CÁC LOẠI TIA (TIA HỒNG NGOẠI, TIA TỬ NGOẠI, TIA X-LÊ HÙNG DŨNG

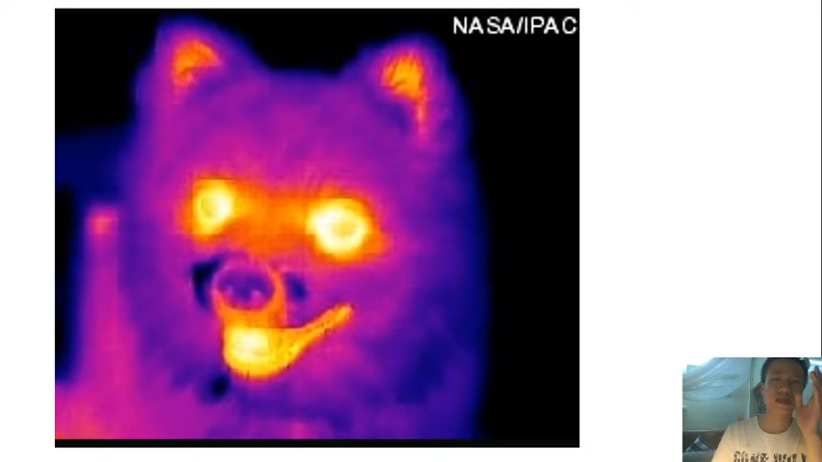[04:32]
Thì nó, đấy là một hình ảnh chụp một con chó bằng cái tia hồng ngoài nha. Thì nó sẽ hiện hình ảnh như này, thấy chưa?